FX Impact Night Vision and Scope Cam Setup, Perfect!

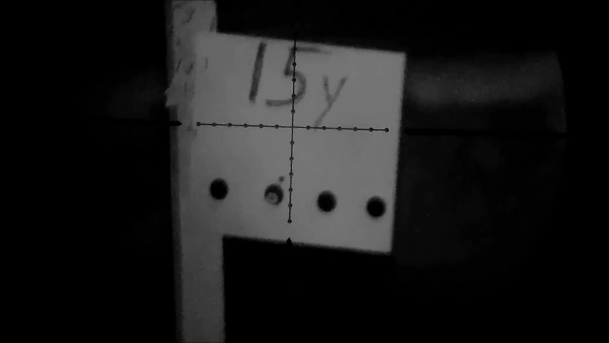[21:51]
This is 15 yards. That's 20 yards. I'm going to dial any in here. That's 20 yards.
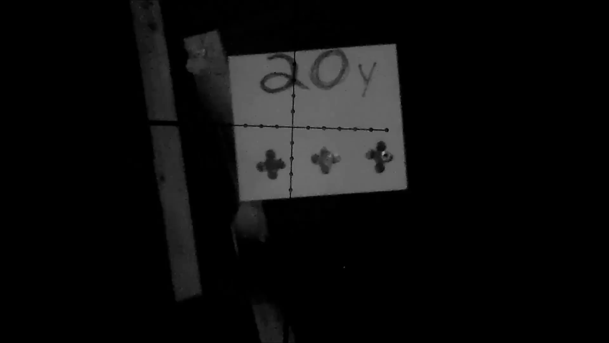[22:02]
Turn the light up when you're out there.
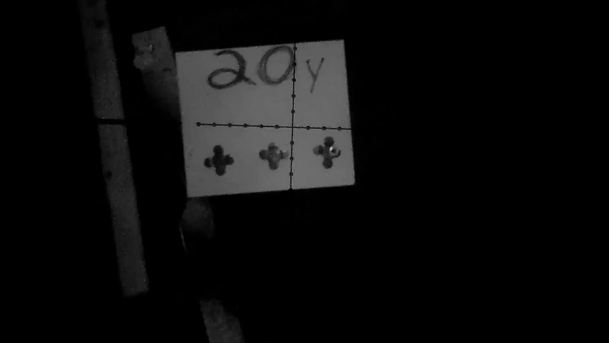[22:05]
Okay, that's the second brightest setting I believe. Uh, 20 yards.
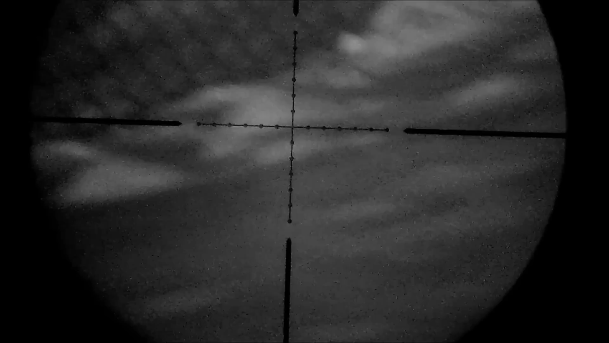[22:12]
I'm going to go out to 25. Things kind of zoomed in so it's kind of hard. Okay, there's 25 yards.
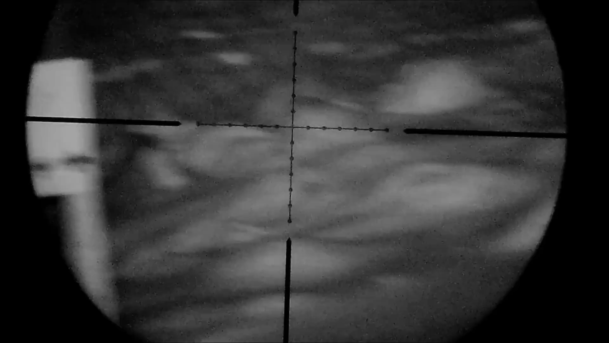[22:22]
Now we're going out to 30. It blew down when I had a sign right there that said 30.
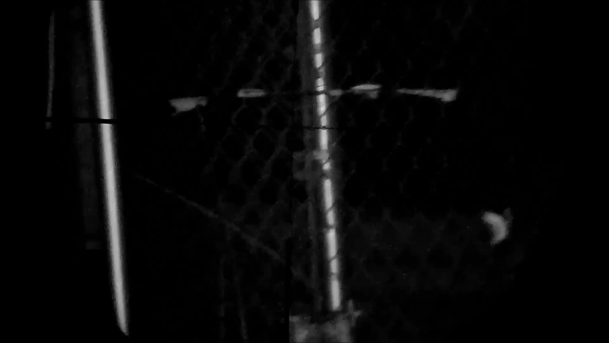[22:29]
But the wind must have blew it down. But there's my target right, swinging target right there at 30. Now I'm going to go out to 40.
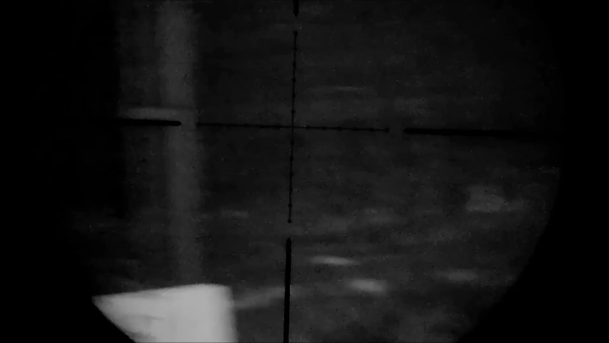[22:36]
This tree is 40 yards away.
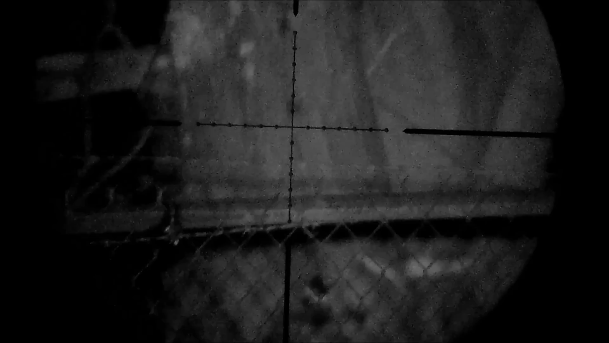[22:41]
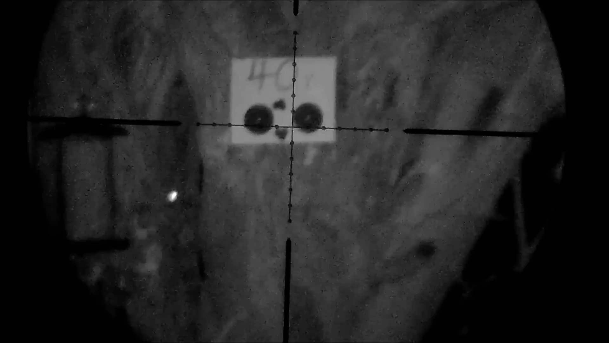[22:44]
Think if I can zoom in on that you'll see. 40 yards to the tree. Look at the 40-yard target. And this is how you can dim the light.
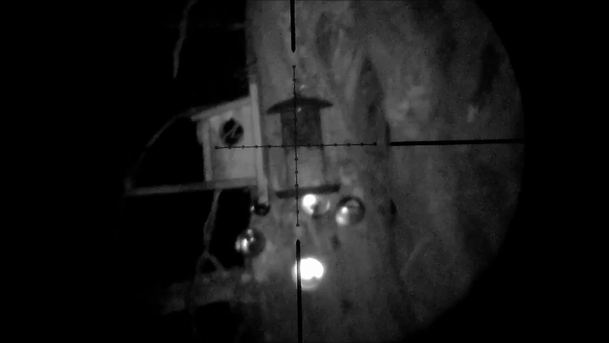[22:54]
That's brightest. That's weakest. It's power setting one. Power setting two.
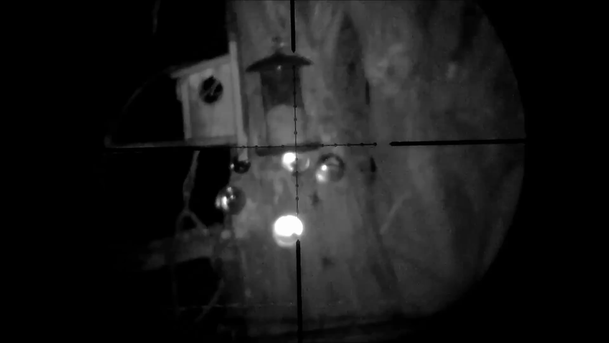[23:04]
Power setting three.
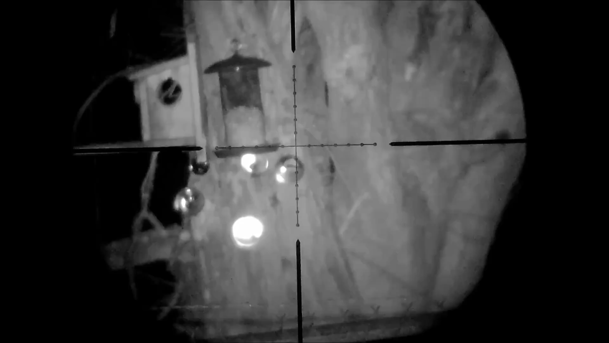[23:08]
As you can see three can go out to 100, about 300 yards they say.
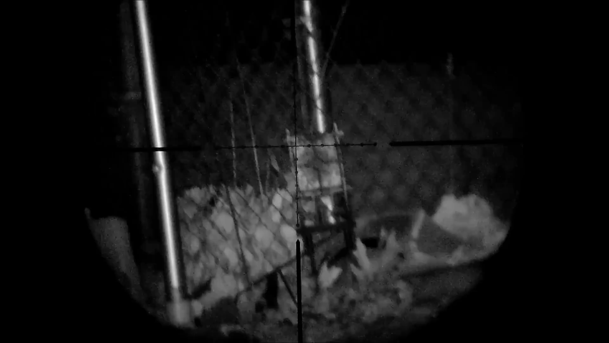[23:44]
you know, make trees udah handsome and rotate the 40 yards. Let's And I'm going to show you how you can zoom in and out with the camera. That's the zoom in. As you can see there's a little squirrel on the tree. See him? Running up and out. They come out and feed on that tree. That's a flying squirrel.
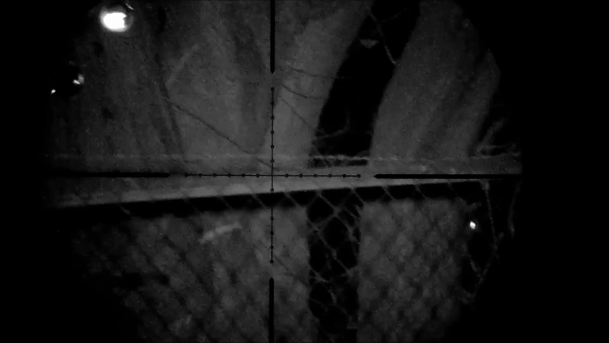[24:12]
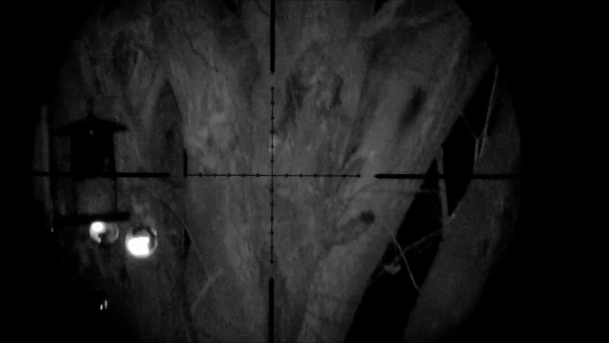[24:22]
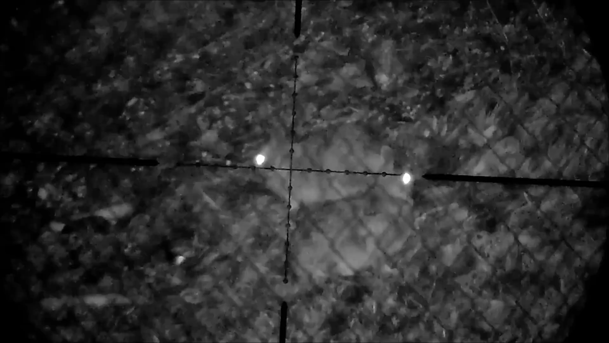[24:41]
There's a little squirrel on the tree. There's a little squirrel on the tree.
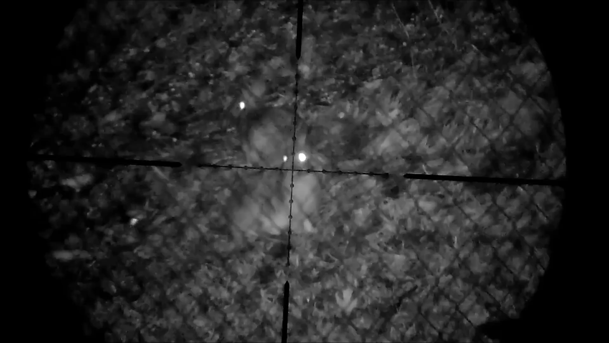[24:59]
And here are the three power cities of the light. That's the brightest.
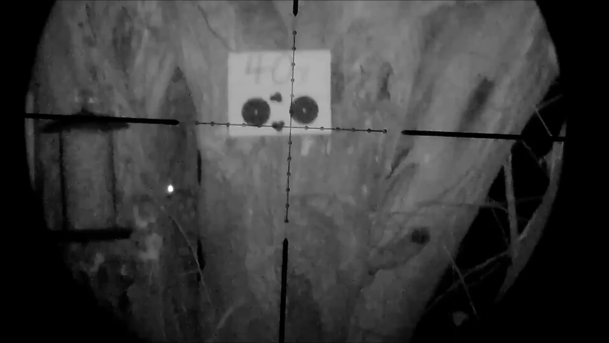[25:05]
Okay so right there. As you can see that's one. That's two.
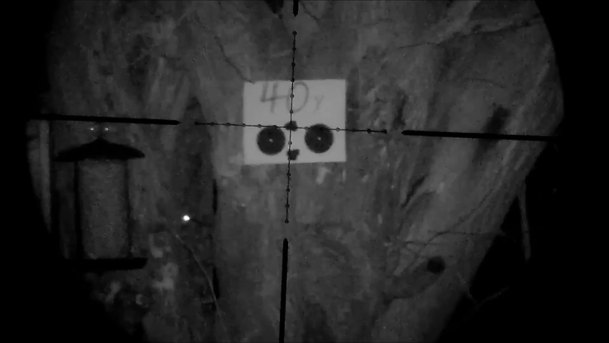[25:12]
And there you can see those little squirrels running around again. I talked about. And then if I want to really wash it out. I can go to full power.
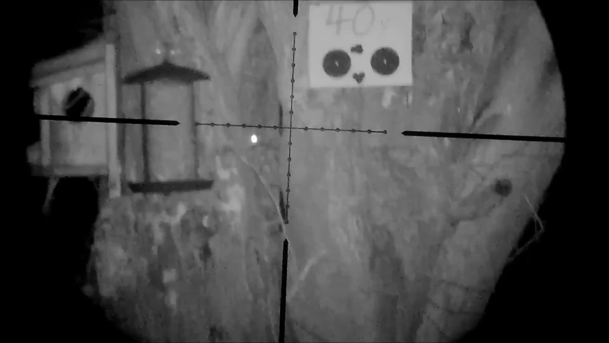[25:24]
So you can see really power too at 40 yards. Is more than enough. I can do the wrong idea.